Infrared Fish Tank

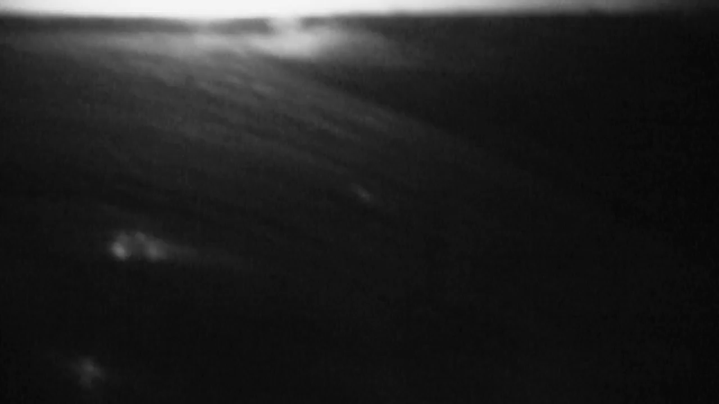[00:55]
Let's see what we can see here, shall we?
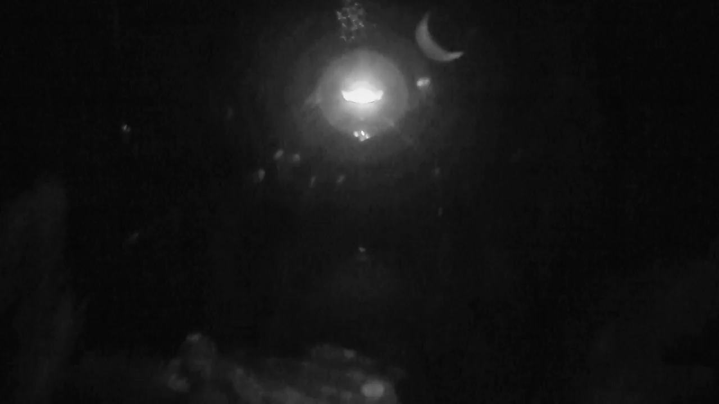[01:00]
It's kind of weird on the aquarium, but if you look in there you can see one of my fish.
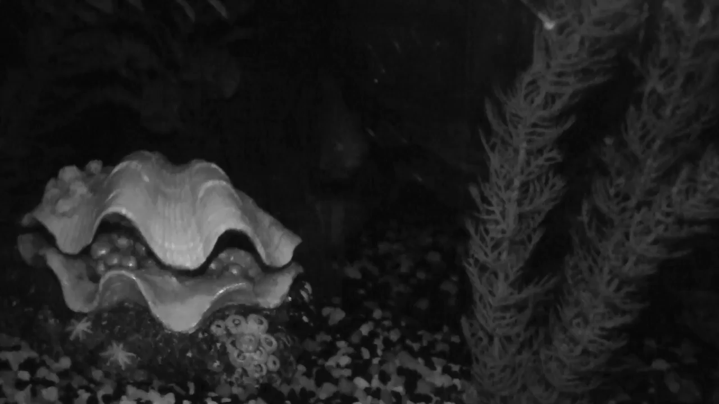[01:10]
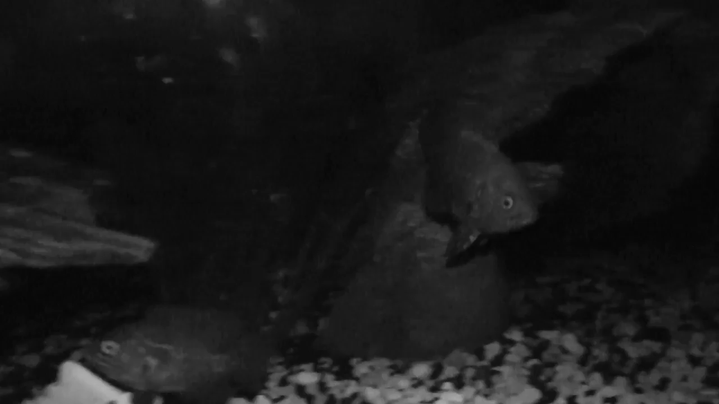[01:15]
This is in complete darkness except
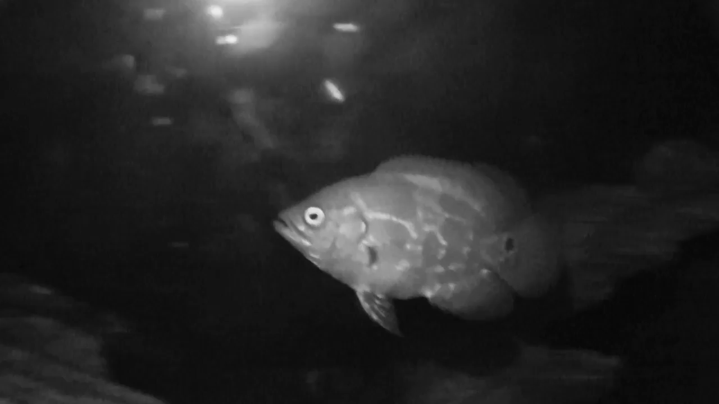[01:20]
for the infrared light that's on the on the actual camera. Let's see if we can find some other fish.
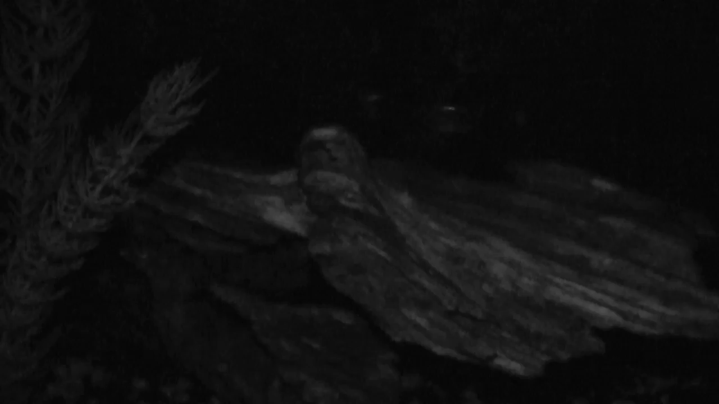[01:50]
There you guys go. Infrared night shooting of the fish.
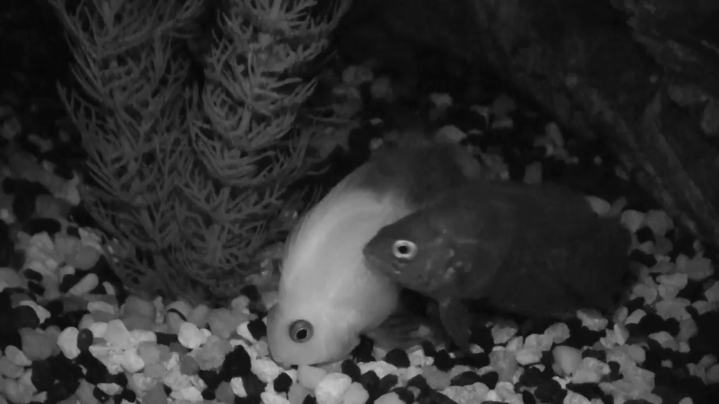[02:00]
As you can see it looks really cool. Kind of creepy, but I'm really excited that I've got this infrared feature so now I can do all kind of neat night unboxings and just do some weird stuff that I want to kind of just try it out on the aquarium. Let you guys see what it looks like. Let me know if you've got any questions or let me know if you thought this video was cool. As always, keep watching. Please subscribe if you hadn't and I'll see you later.
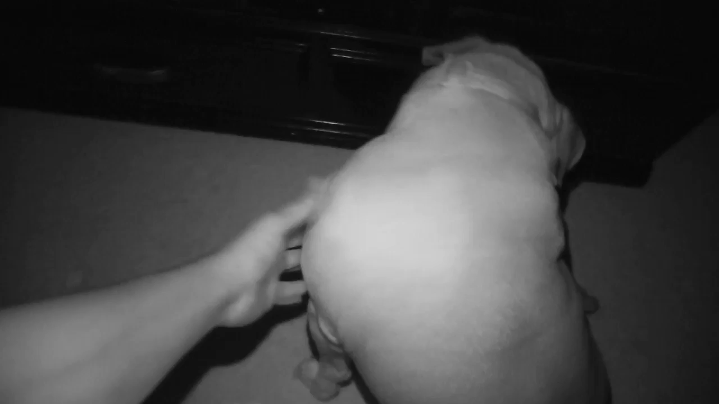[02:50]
Sasha doesn't like the infrared light too much. Can you give me five, Sasha? All right. Good dog. Now this is what you would see of Sasha just so you can know with the infrared off.
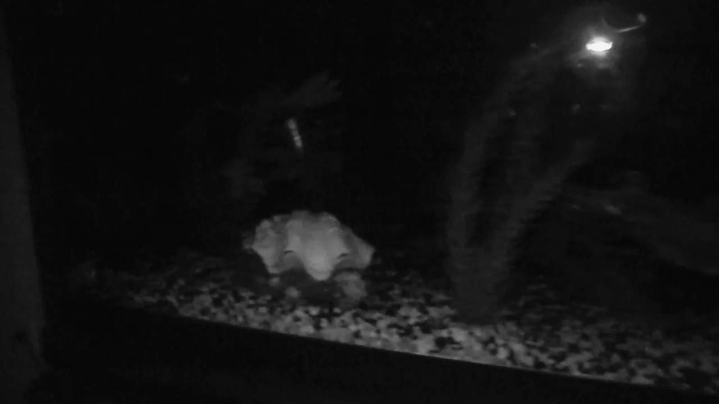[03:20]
Fish. That's all I got guys.